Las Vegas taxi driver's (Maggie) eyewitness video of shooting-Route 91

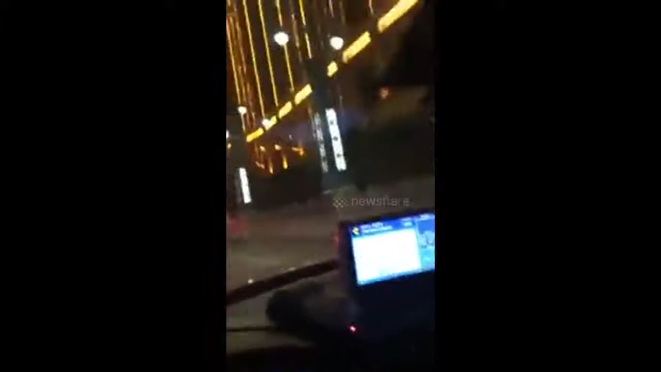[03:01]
Yeah, we're just all sitting. We're just.
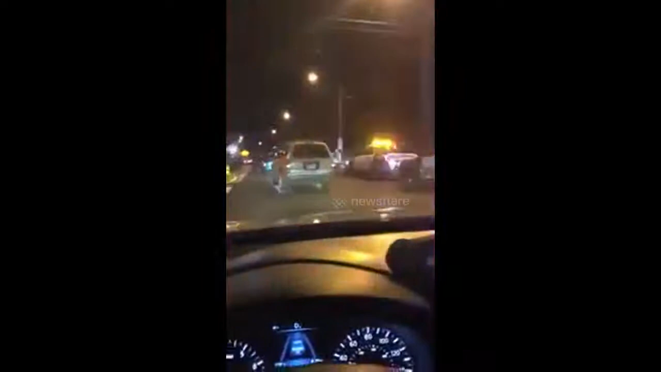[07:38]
Yep, there you got cops right there.